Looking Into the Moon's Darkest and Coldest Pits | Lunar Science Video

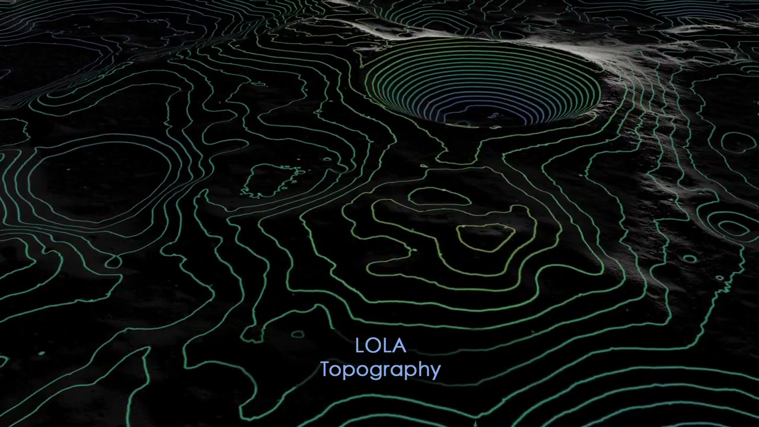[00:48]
This has allowed us to see the shapes of the crater's interiors from any angle,
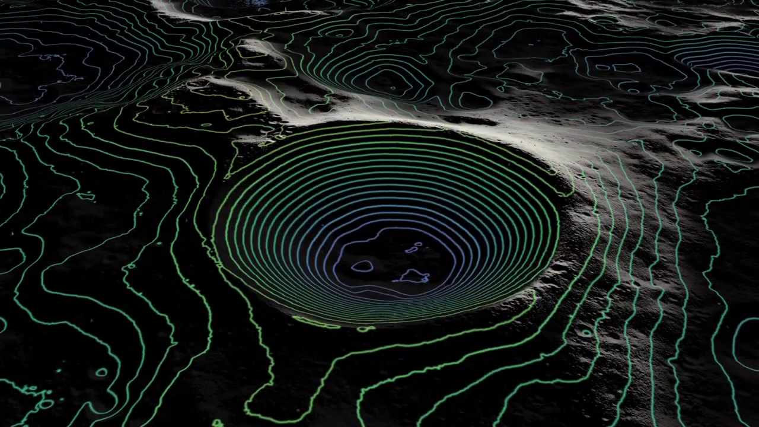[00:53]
and by making 3D models, we can light up the crater floors as if we had a giant flashlight.